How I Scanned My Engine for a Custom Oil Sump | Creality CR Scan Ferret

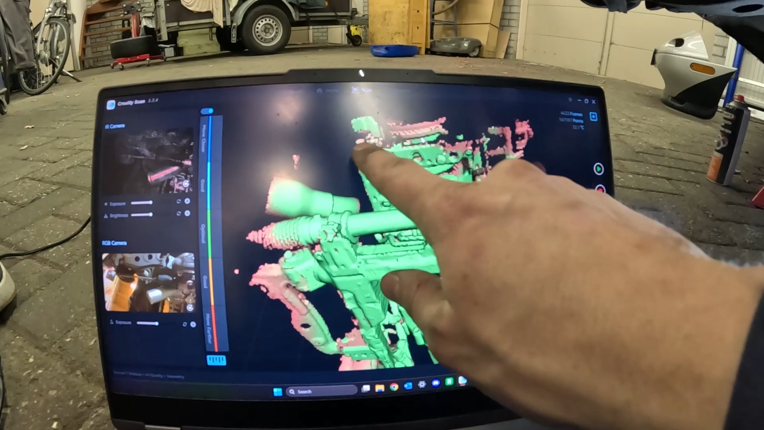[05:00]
second scan of the bottom of just the bottom of the engine this way overlapping those two scans
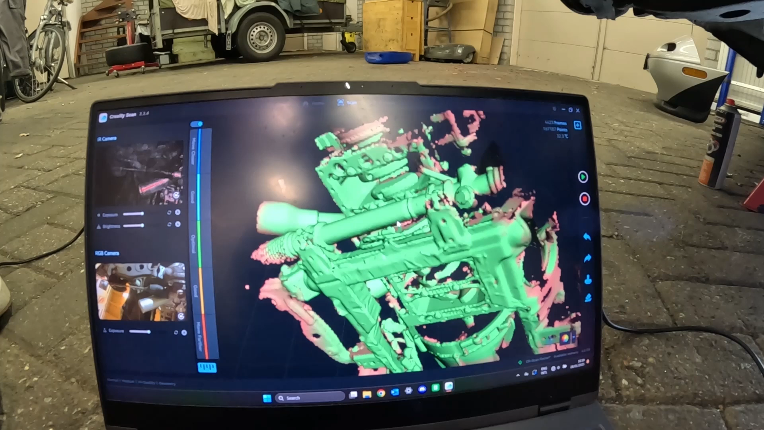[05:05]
it makes it quite easy to see and understand I don't have to you have a huge
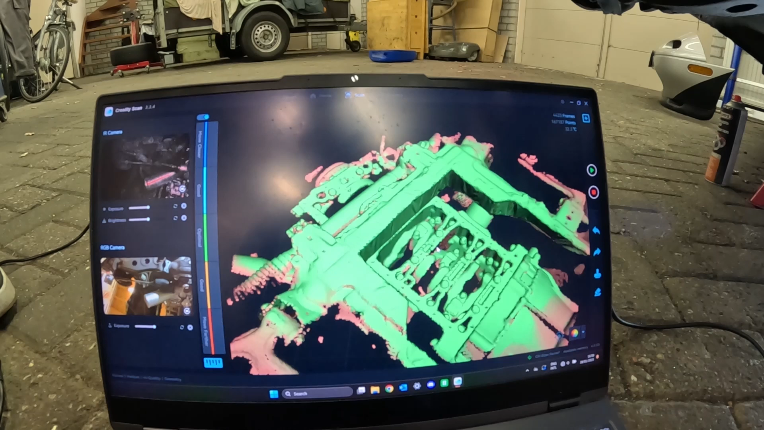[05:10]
scan at one huge scan to make it all work after
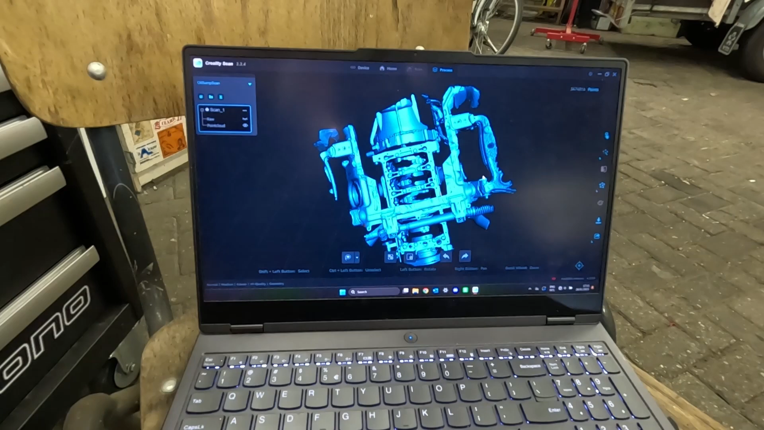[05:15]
you've just scanned your model you need to go through these two these steps you can
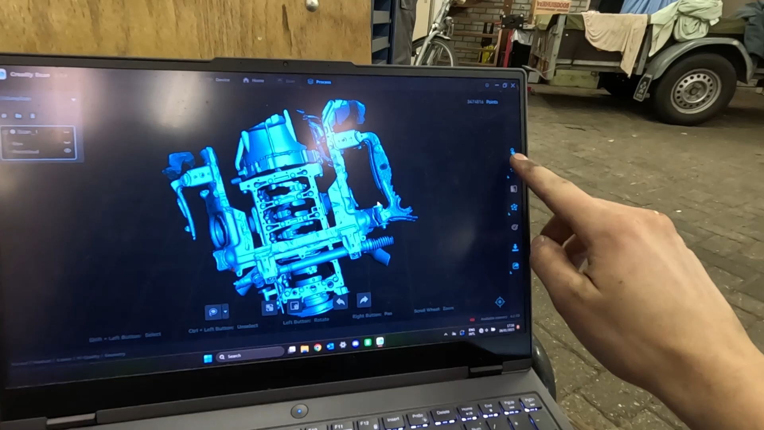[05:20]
also click all of them at once but I like to go through them manually I just made from the raw scan I made the point cloud which is the first step you can kind of tell
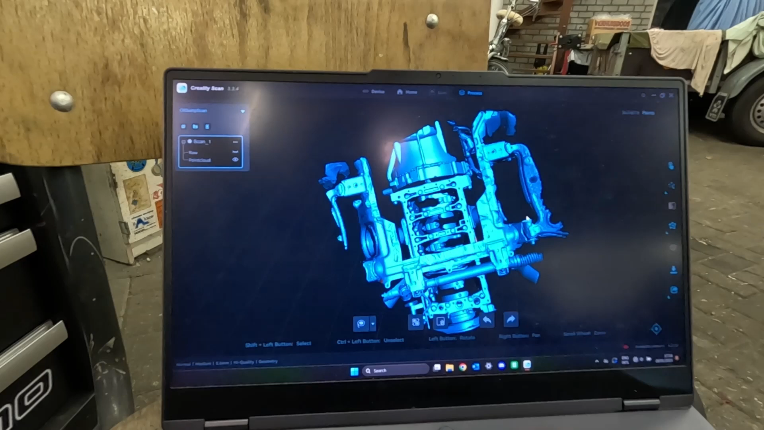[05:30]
where what what isn't it right now it's just a bunch of points so if you do end up zooming
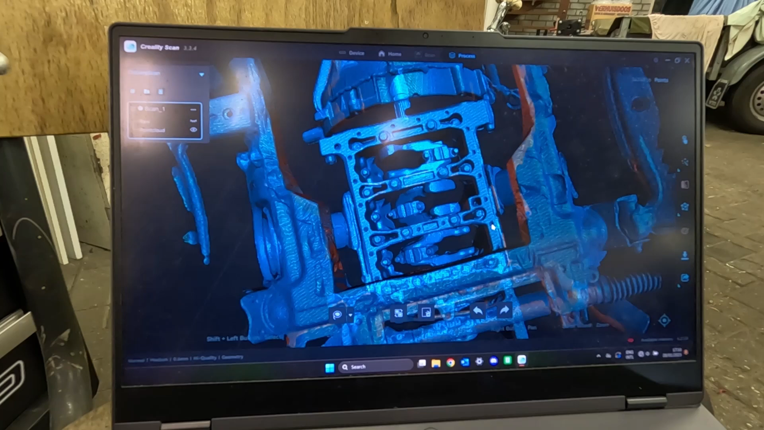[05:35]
in you can see it's still a lot of floating points and if you want at this point and
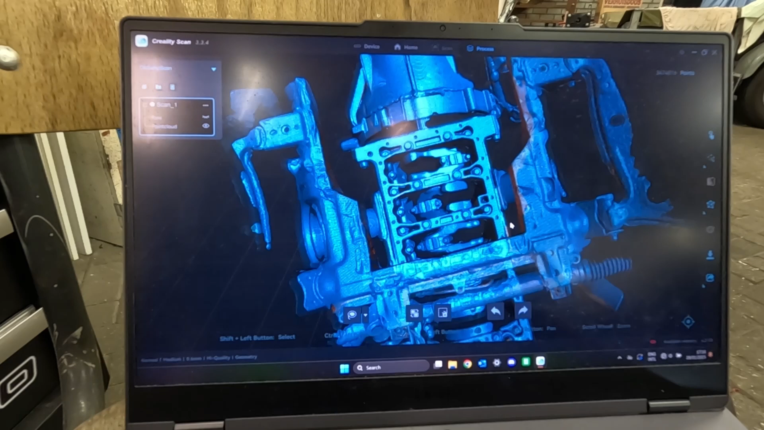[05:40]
you have stable PC you can remove sections of this by selecting and deleting it and when you are happy with your point cloud which in this case
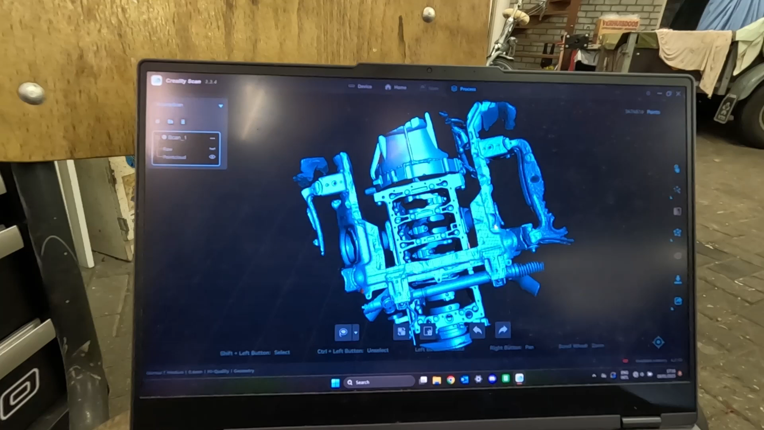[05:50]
I am you can go to the next step which is meshing it you have
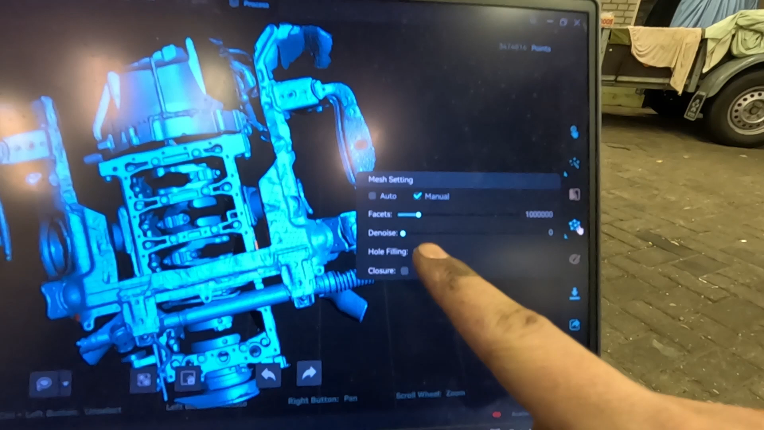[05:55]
a bunch of settings in every step but I like the normal settings because they're pretty good so far
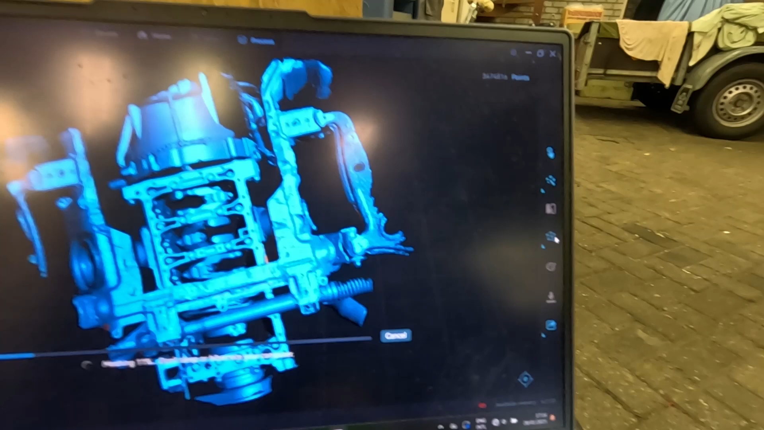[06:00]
so it's going to mesh it now which means it's going to take those points and connect them
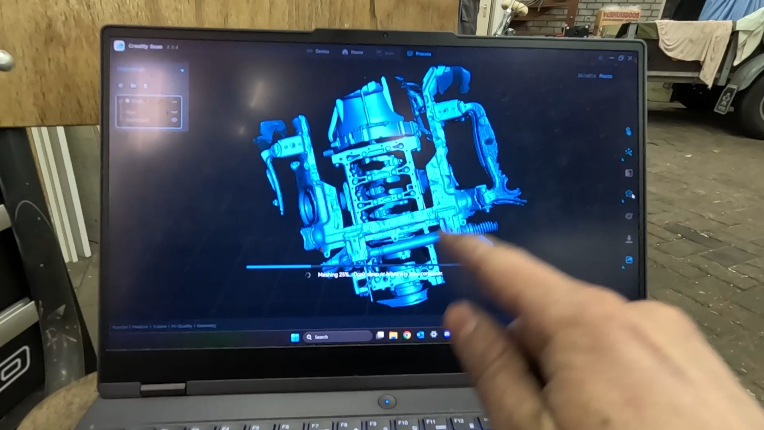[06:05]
with lines and then triangles so the whole model is going to be made out of tiny triangles
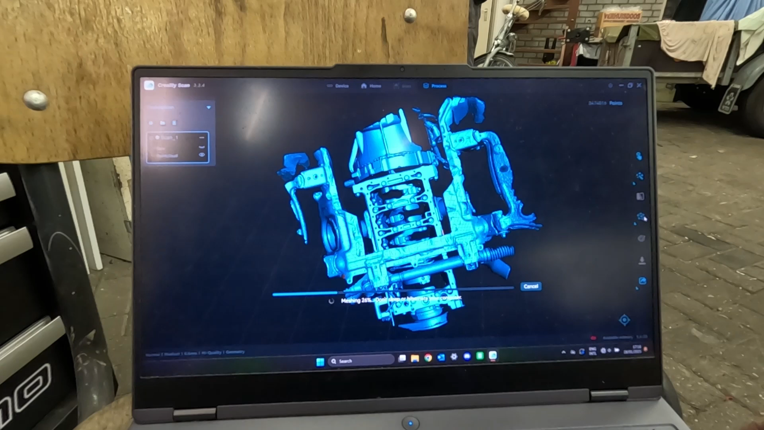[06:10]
which you do need a good PC or computer for this because it is quite heavy on the CPU side and the calculating because it's a lot of data
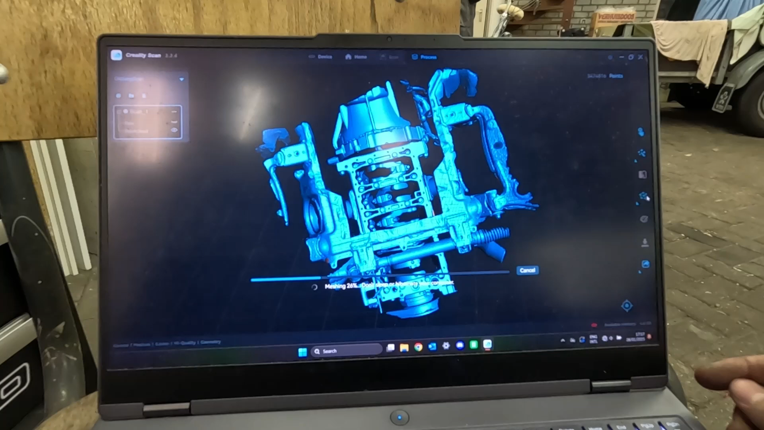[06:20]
the next step after this one once it's finished meshing is going to be color grading which it does automatically it looks quite fancy but I end up never using it and then
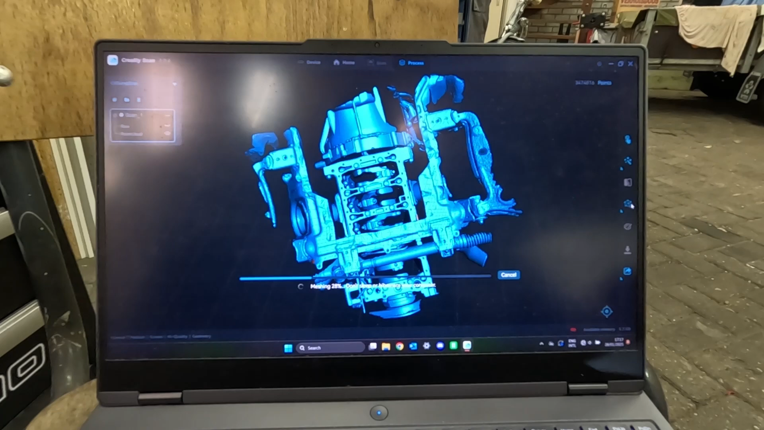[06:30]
you download the 3d model from there you can export it to SolidWorks
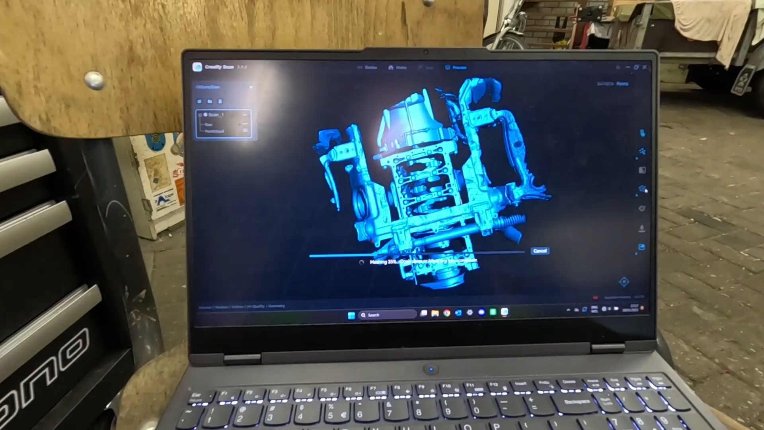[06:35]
Before I go to SolidWorks I really like to
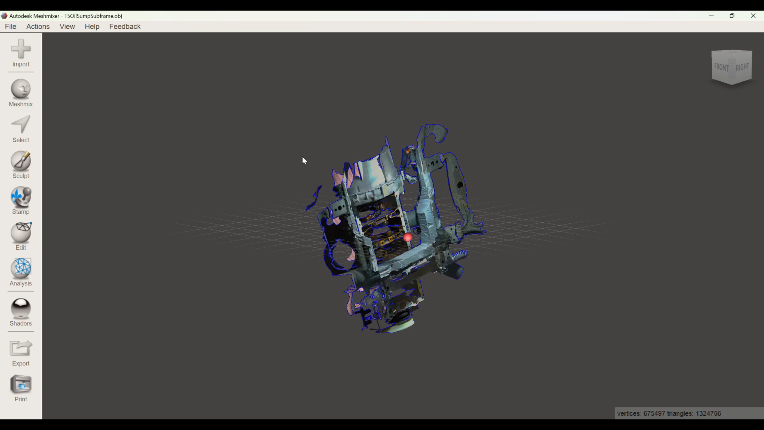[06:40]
clean up my 3d model using mesh mixer which is a free program you can use I just opened the obj file which the Creality software
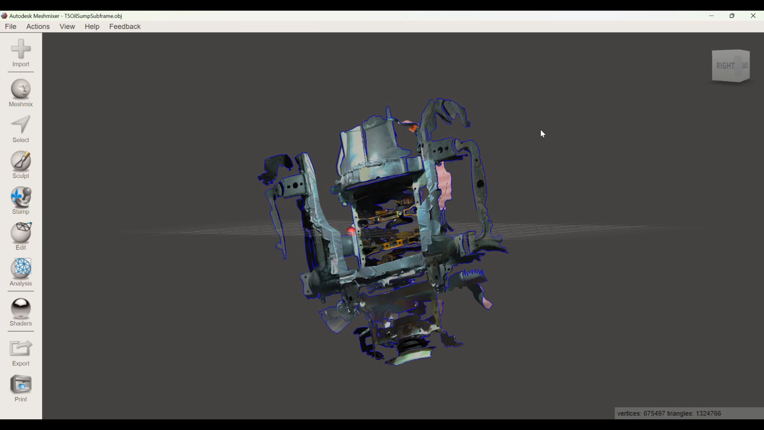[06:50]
produces I normally start clicking the edit button and then transforming it I like the world frame instead of the local frame so that the this
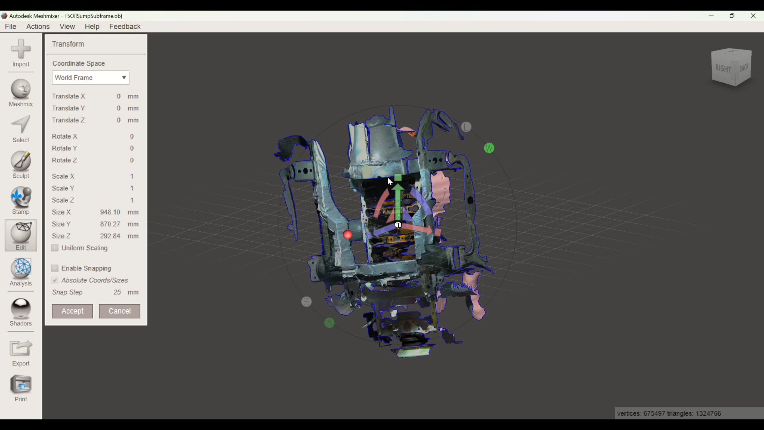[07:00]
these axes don't move with the model and I can move it Like this and rotate it on the sides.
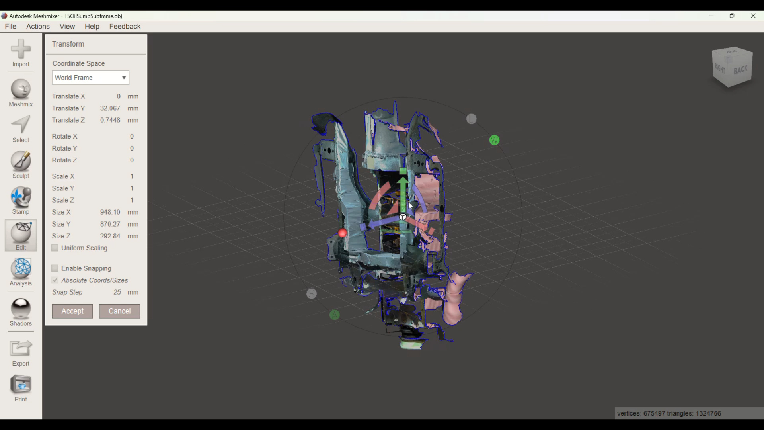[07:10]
I like it to get it in the ballpark first I'm going to rotate it up and a bit like this